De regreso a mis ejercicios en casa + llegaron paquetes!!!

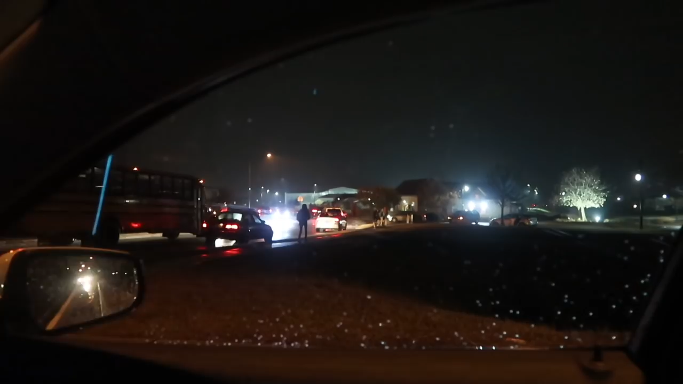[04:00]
Se vino el agua ahorita y miren, lo bueno que ya llegó el autobús.